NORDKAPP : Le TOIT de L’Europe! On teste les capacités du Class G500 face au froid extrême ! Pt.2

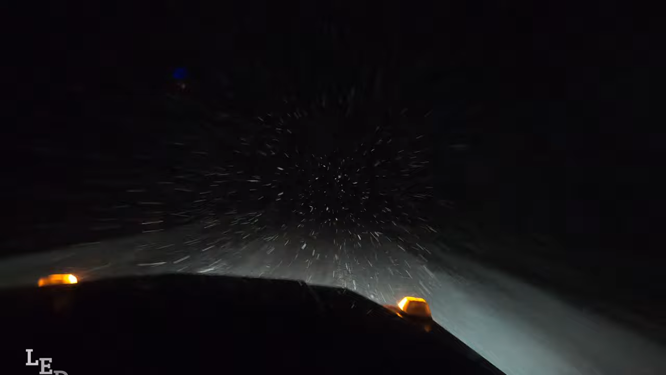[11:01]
Voilà. Attends, on verra mieux comme ça. Bon, on va pas voir très bien, ce qui fait tout noir, mais on est arrivé à Norrköping, la dernière arrêt avant le Cap Nord.